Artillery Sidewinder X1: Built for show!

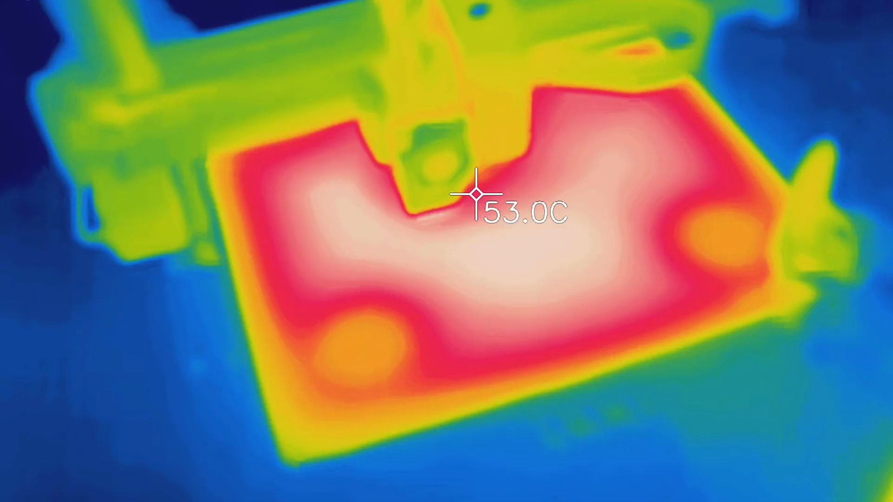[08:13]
On screen: spot 53.0°C
which is actually not all that uncommon for beds that just use a glass sheet and a silicone heater mat stuck on the bottom.
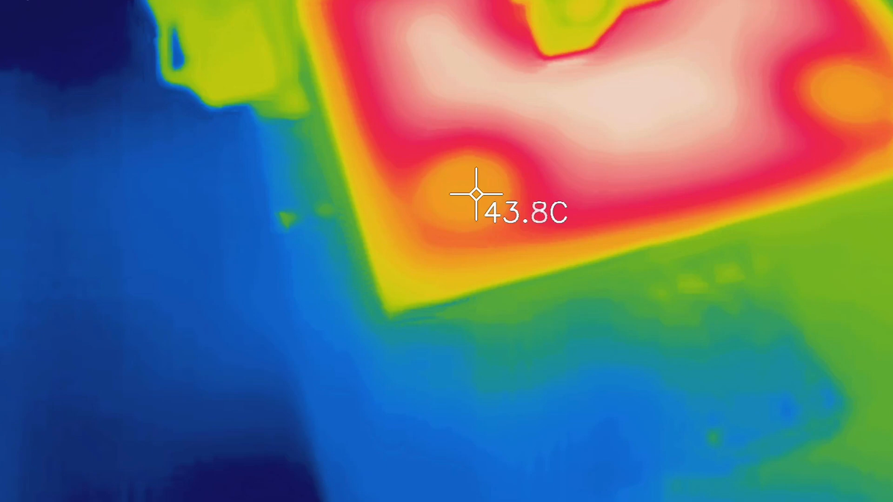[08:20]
On screen: spot 43.8°C
With this one, the spots in the corners where the adjustment screws are located are significantly colder, so any warp-happy prints that extend into those areas might give you some trouble sticking down.